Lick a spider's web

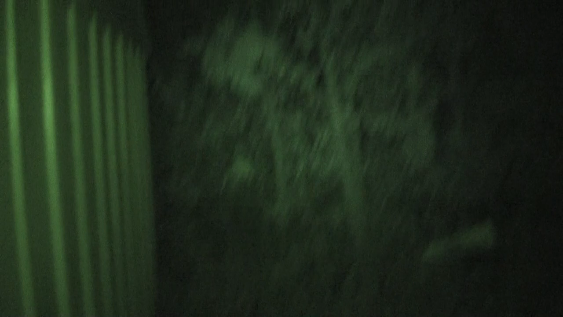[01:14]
There was a super... Oh, there's a spider web right there. I see it.